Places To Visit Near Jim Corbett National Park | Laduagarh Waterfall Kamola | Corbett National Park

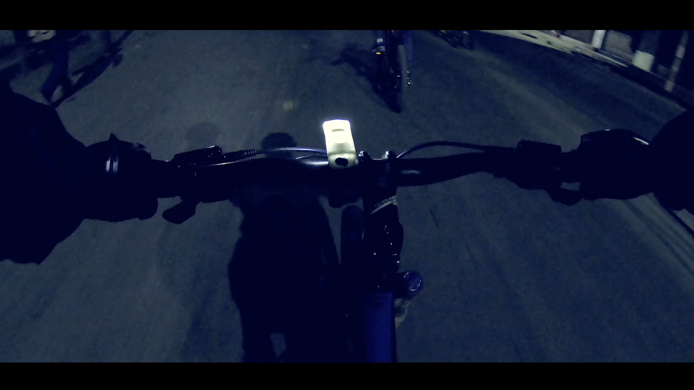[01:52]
और सुबह अभी 6:15 हो रहा है और अंधेरा हो रहा है पूरा, यहाँ पे ठंड भी बहुत ज़्यादा हो रही है।